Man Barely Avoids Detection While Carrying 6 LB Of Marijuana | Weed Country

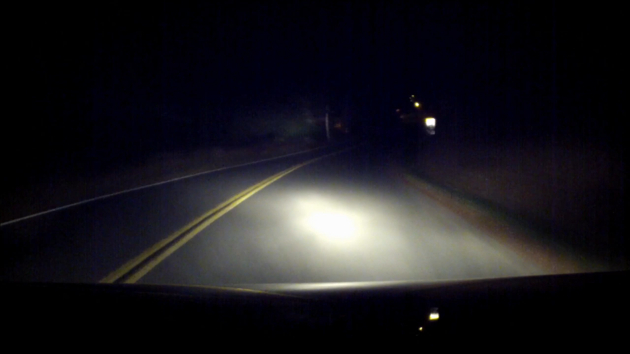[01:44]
So you can't be too careful about being ambushed. People have been killed in this county over marijuana. Here comes a car. Two of them. Every set of headlights is a potential threat. First one's nothing.